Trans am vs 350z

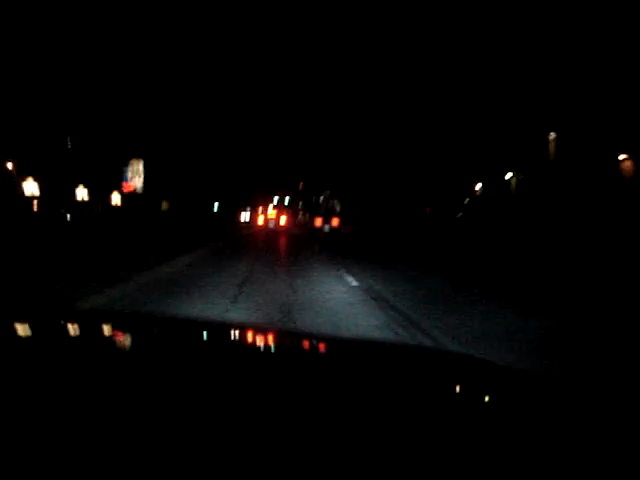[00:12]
Waste him! Waste his fucking ass, bro! Dude, get over, Ed. Get over. There you go. There you go. Oh, shit. Fucking straight fast into the furious, baby! Oh, man. Here they go! Here they go! Damn! Damn! That took him! Dude, I saw that. He took him. He took him, dude. Oh, man. That chain just got wasted by a 350.
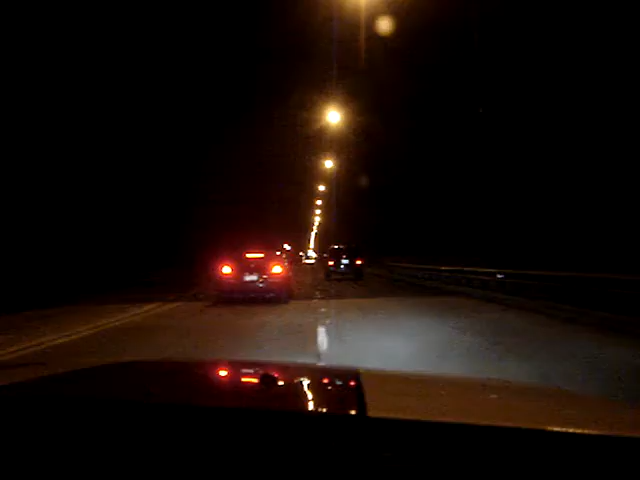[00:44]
How does it feel? Oh, Jesus. Slow down. What the fuck? What the fuck is going on in this bitch? Why am I still recording? I don't even know. Oh, dude. Record the cars. Record the cars. I can't even see it. Oh.